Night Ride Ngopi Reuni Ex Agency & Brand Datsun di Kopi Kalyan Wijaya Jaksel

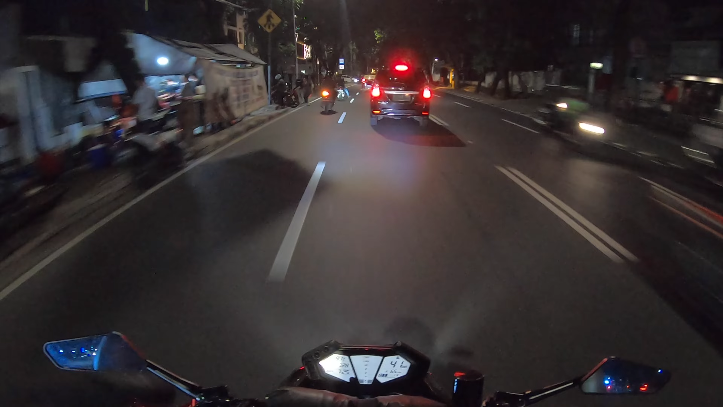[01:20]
Untung bawa motor. Macetnya seperti ini, guys.
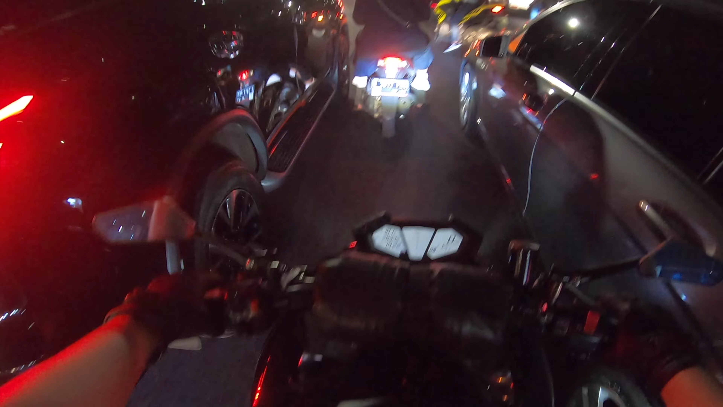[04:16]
jam 10-an masih macet, orang-orang pada doyan kerja nih ya.